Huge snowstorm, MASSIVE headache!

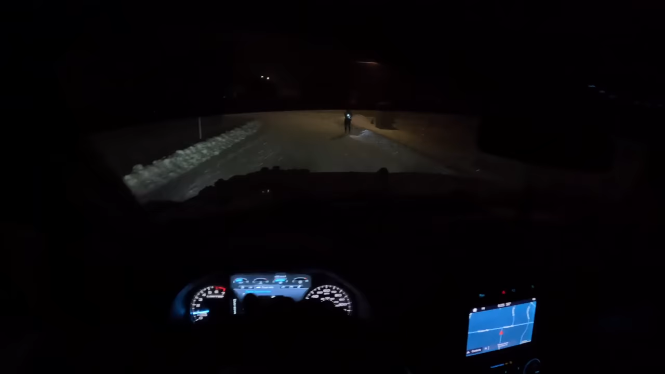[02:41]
It is terrible weather, but some people will walk in anything, I guess. Man, not me, not today.
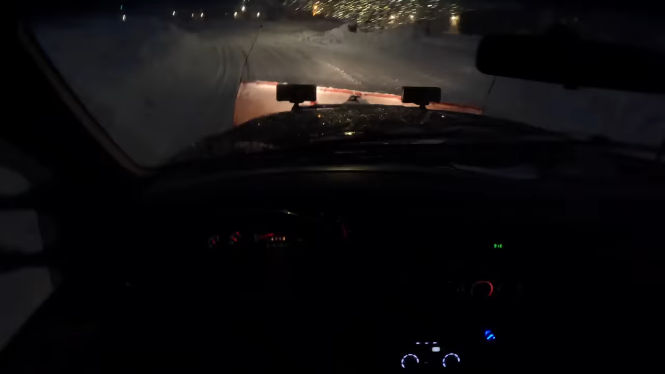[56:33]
If they're ever predicting a really, really big storm like this, I think I'm gonna bring one of the track machines out here too. I wish I had it here right now.
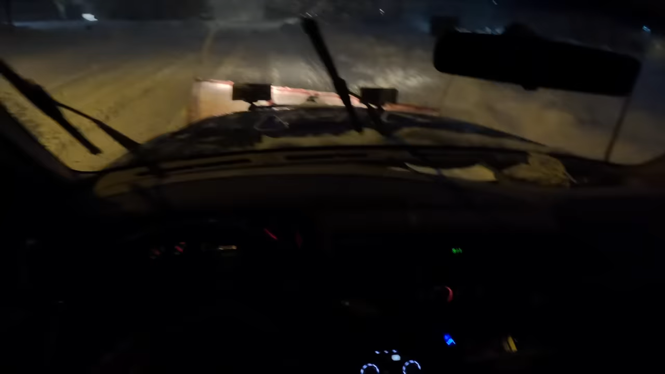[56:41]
Look at this big pile he left right in the road. Come on, Francisco. Bam! Man, I love plowing snow. Just get this strip here and go over there because it's getting too thick over there.
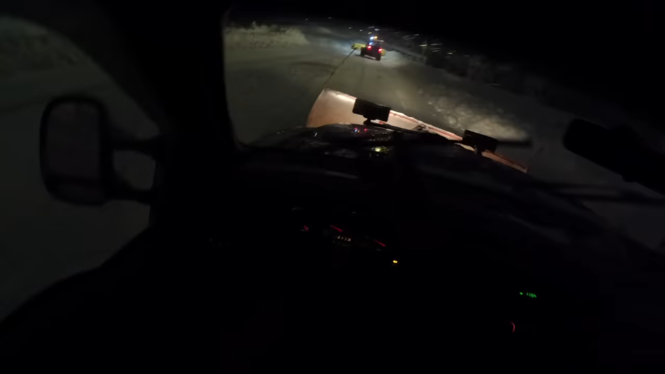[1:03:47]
I'm gonna use this machine to pull out the other machine with a chain.
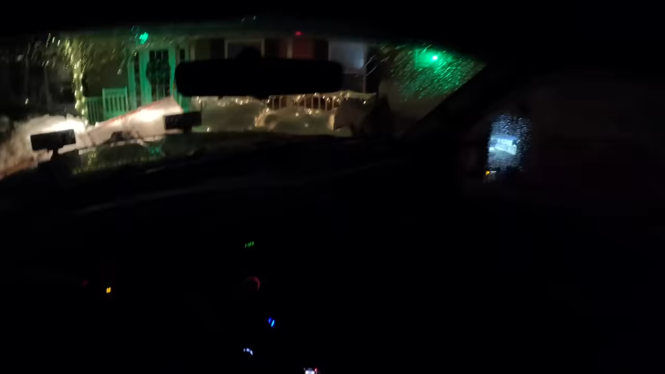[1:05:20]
You guys gotta brush your cars off.
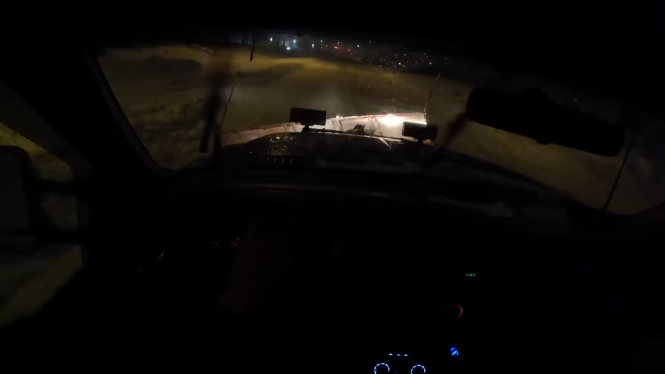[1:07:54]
Uh-oh. Right in the ditchy. It's a private plow truck, Birchwood. Right in the ditch. The good thing is those guys have lots of resources, so they'll have somebody out here to tow that thing out in no time.
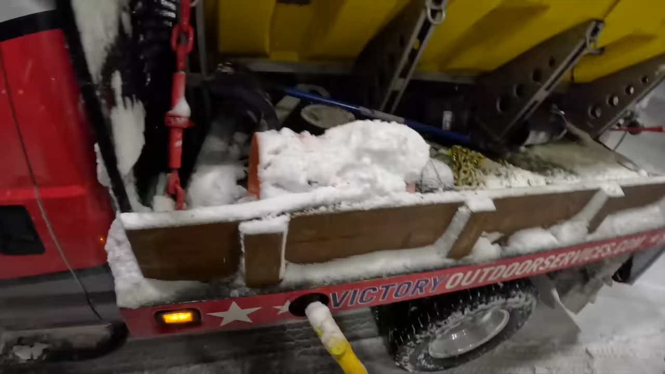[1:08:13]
All right, it's pumping diesel.
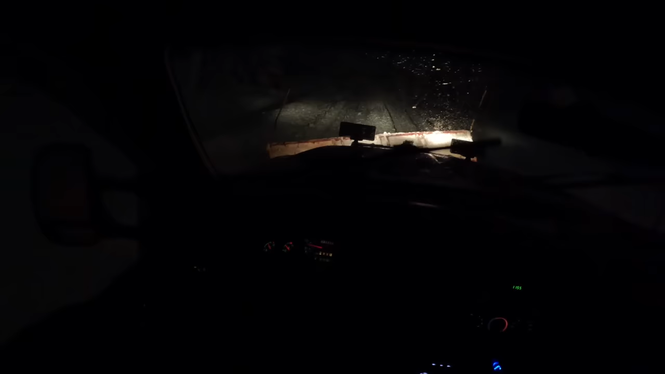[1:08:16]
Yeah, there are no cars gonna get down these side roads unless you got 4x4. There's no chance. All right, I'm back at home again.